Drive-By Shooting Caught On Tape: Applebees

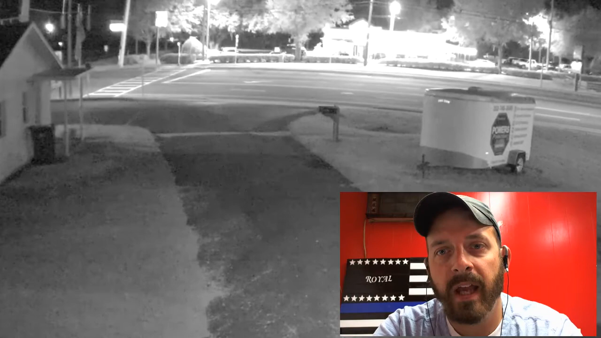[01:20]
So now we're zooming in on the upper left-hand corner of the screen. And again, about 15 seconds until the shooting. We've got the car that's going to drive by right across 44 to the right of our screen here. And then we're going to see the two trucks take a left onto the road next to Applebee's. Now, I'm going to slow it down even more right here just to show you both trucks. Truck number one is coming around the corner. I'm not entirely sure if that one's shooting as well or not. But take a look at truck number two. I'm slowing it down literally frame by frame.
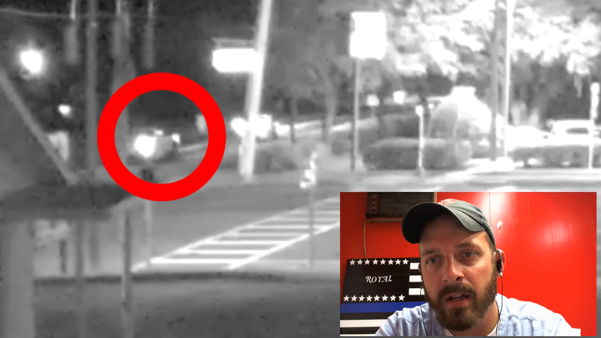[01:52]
There you see just a flash coming out of the side of the window. Now I've got the video zoomed into 658 magnification and 5% the original speed. Take a look.